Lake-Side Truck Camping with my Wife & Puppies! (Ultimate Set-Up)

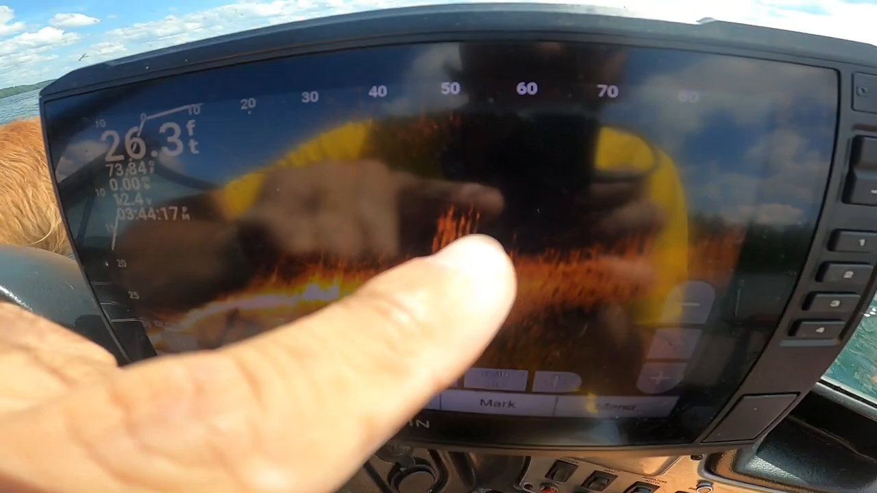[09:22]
On screen: depth 26.3 ft
We're in 26 feet of water and right here, I don't know how well that'll pick up, but that is a pod of fish.
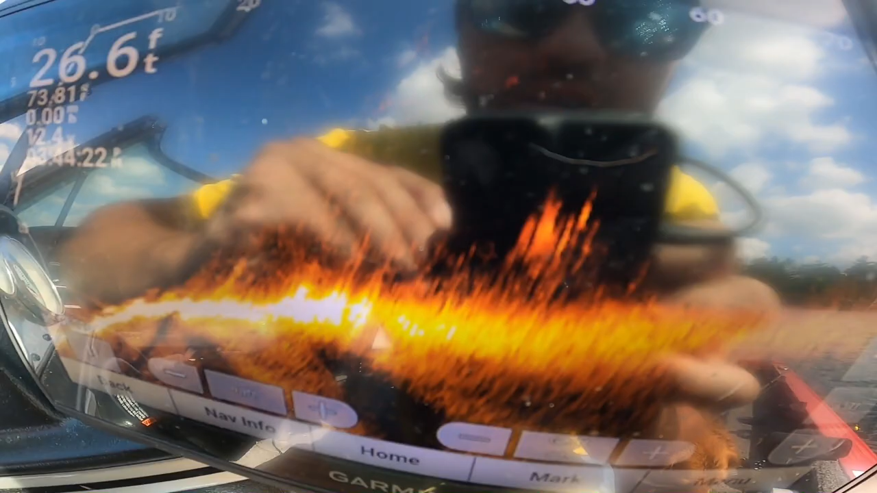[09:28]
On screen: depth 26.6 ft
I have no idea what they are yet, but I'm going to go ahead, toss the leech back.